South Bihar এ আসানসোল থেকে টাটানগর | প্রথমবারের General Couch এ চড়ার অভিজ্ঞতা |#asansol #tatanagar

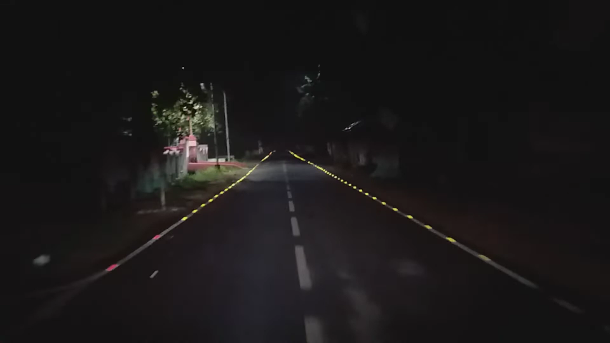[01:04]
তোমরা দেখতে পাচ্ছ কেউ কোথাও নেই, পশু পাখি ভূত কোথাও নেই, পুরো রাস্তা ফাঁকা। তো চলো আমরা এখন যাব আসানসোল স্টেশন অ্যান্ড আসানসোল স্টেশনে আমার ট্রেন আছে 3:45 নাগাদ, সাউথ বিহার এক্সপ্রেস।